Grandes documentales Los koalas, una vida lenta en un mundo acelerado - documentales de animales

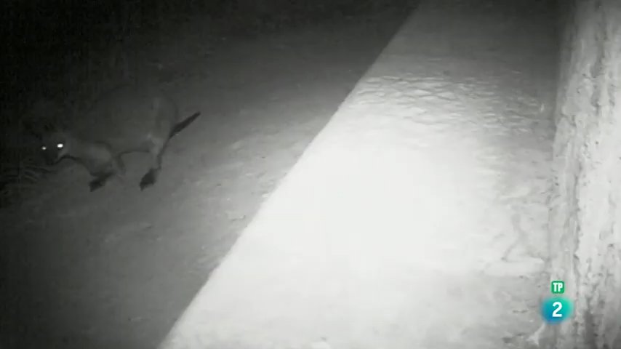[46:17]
no está mal Algo oscura Oh, es un wallaby Sí, ahí sabe su cola
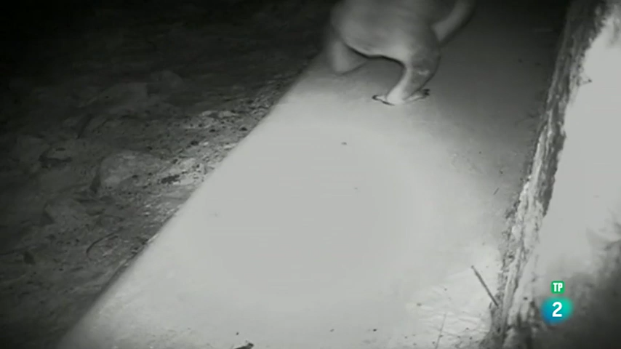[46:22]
Dios Creo Sin duda es un koala Vale La siguiente, la siguiente Oh, Dios mío Es increíble ¿Sabes lo que significa esto?